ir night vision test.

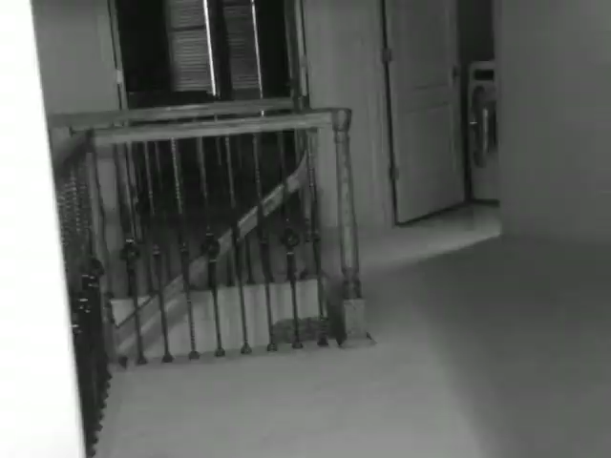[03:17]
The night vision is kicking in.
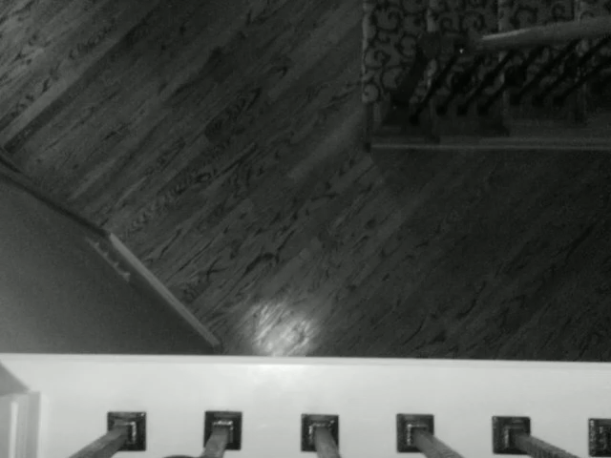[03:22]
Where's the ball? Where did the ball go, Zach?
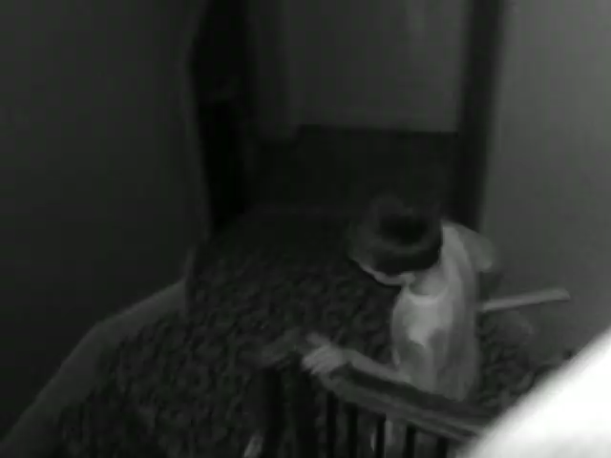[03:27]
I think it went in there, so he's coming back up.
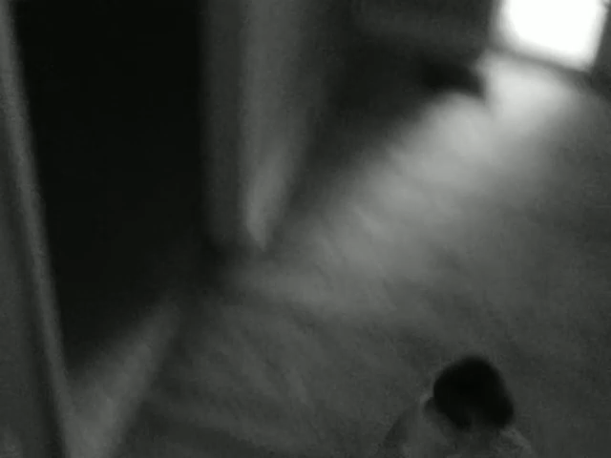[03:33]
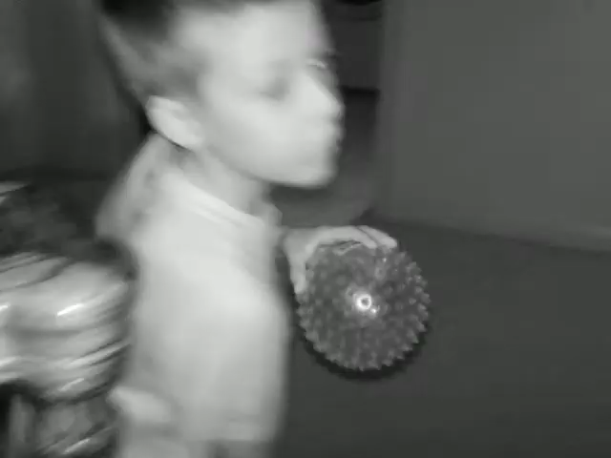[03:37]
That's sad.
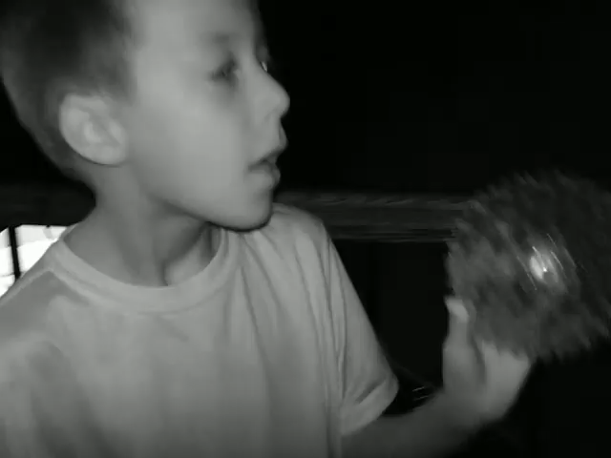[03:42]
Here's Zach. I'm gonna go in here.
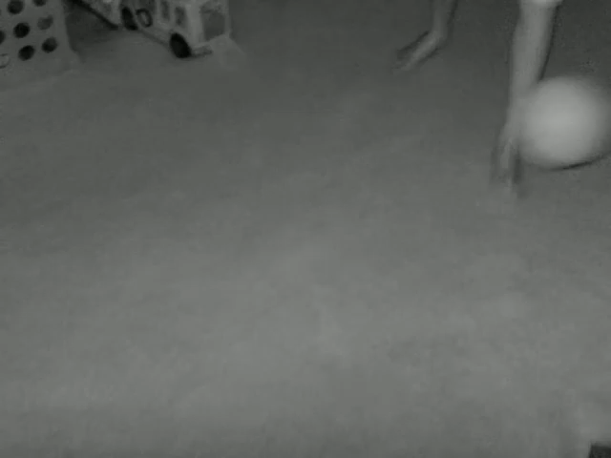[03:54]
I can't even see the ball in real life, but it's on the camera.
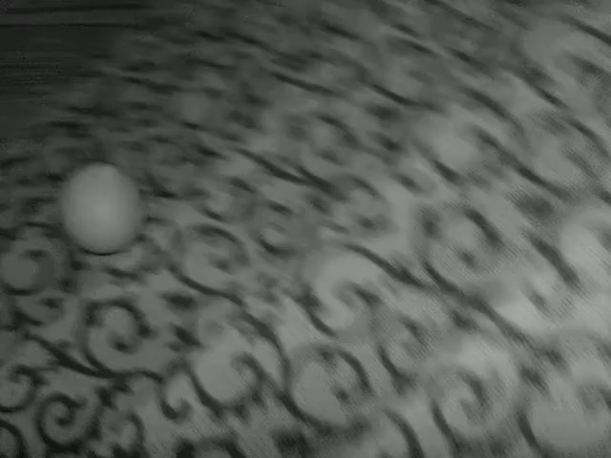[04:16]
That way to the air. Bro, the people on the video cannot see the ball is rainbow, but it actually is, right, Zach?
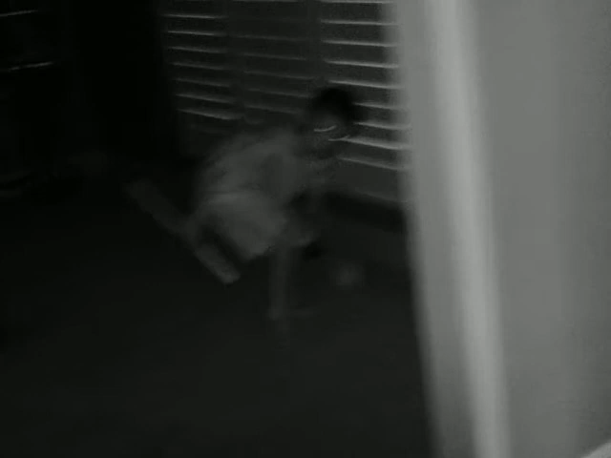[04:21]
Yeah, it's rainbow. It's rainbow. Try to hit up way up there. Do it.
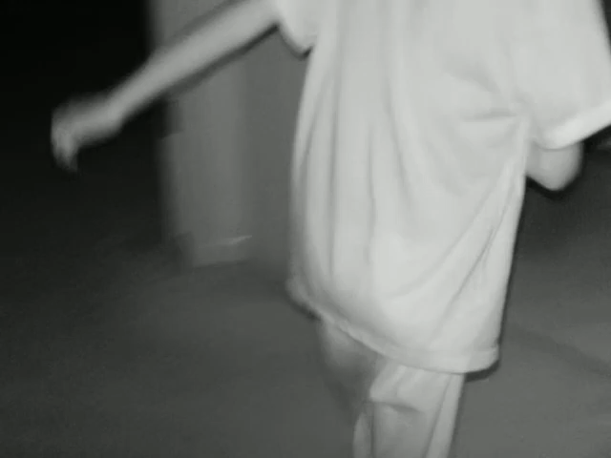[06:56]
You literally look like a monster on camera. 12. Don't you always?